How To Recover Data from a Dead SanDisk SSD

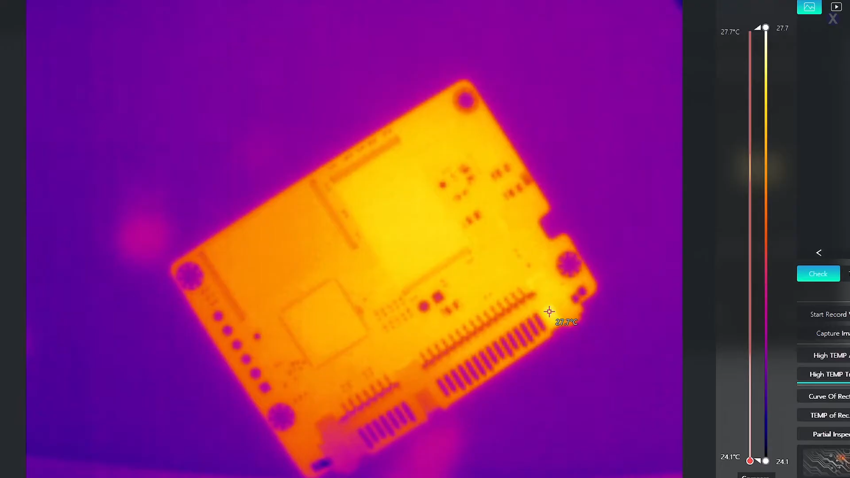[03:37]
On screen: scale top 27.7°C, scale bottom 24.1°C
I guess I could do the sled first. So here's our sled.
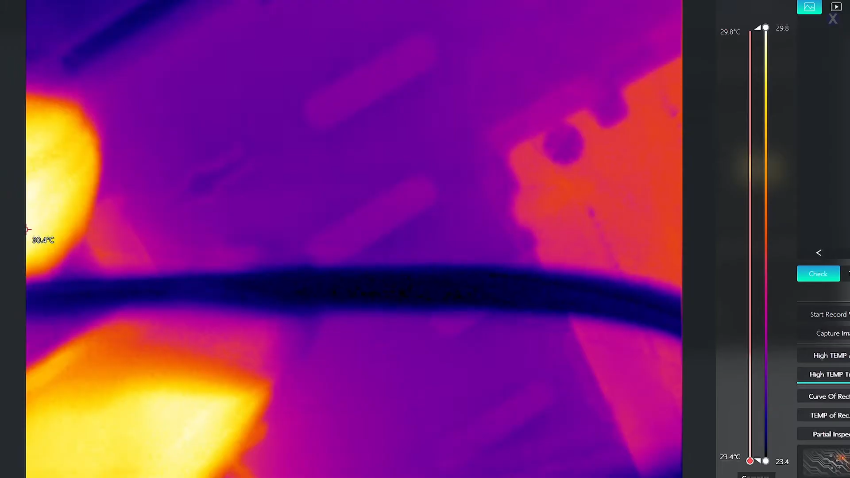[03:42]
On screen: scale top 29.8°C, scale bottom 23.4°C
You might be able to tell. If I plug it in there, it's going to get hot most likely on the other side. So maybe this is kind of a point. Did I have it off? Oh, I have it off.
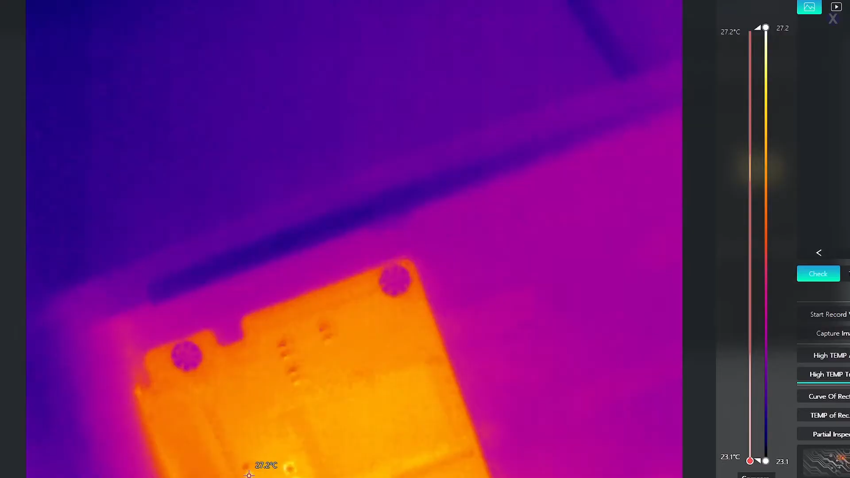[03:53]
On screen: scale top 27.2°C, scale bottom 23.1°C
It's cool. So watch this. So when you turn it on, it's going to show heat going, right? You see that? And that's the controller on the other side of it. It gets so warm from there that there is a problem.
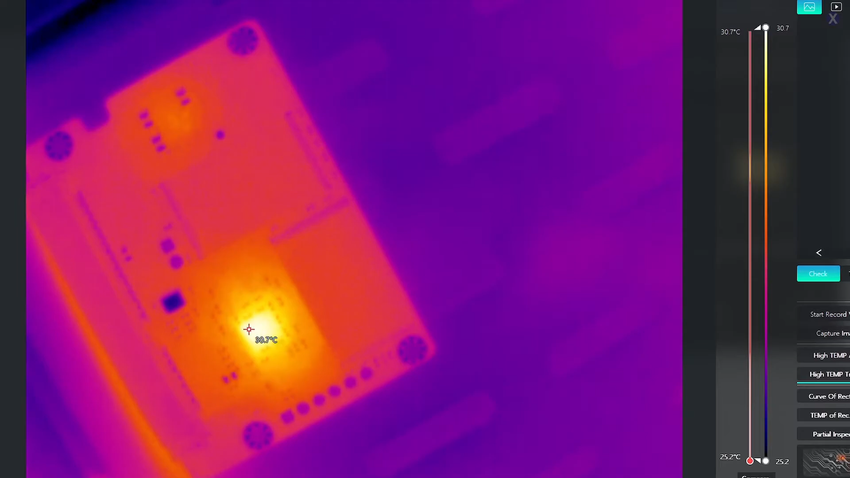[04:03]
On screen: spot 30.7°C, scale top 30.7°C, scale bottom 25.2°C
So it looks like the controller has an issue. So I even take this out and I show, flip it real quick.
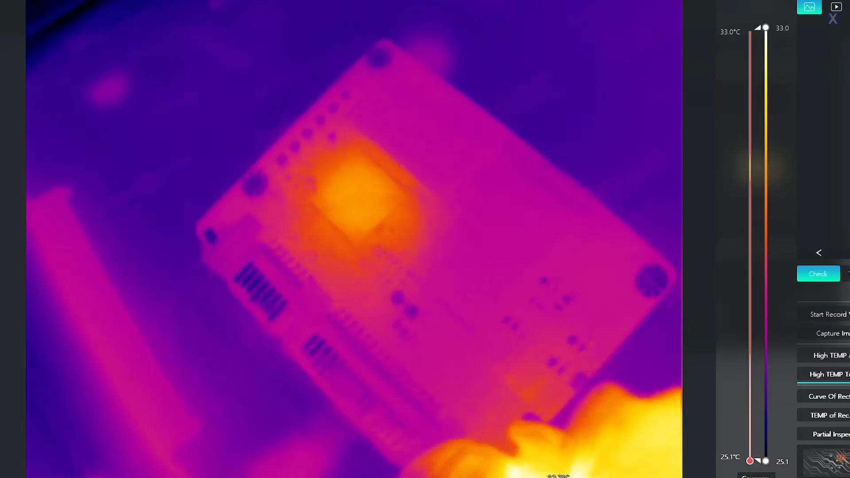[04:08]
You can see the controller is still really hot and then it kind of goes and dies. So this means there's a clear problem with the controller itself. There's a communication issue with it.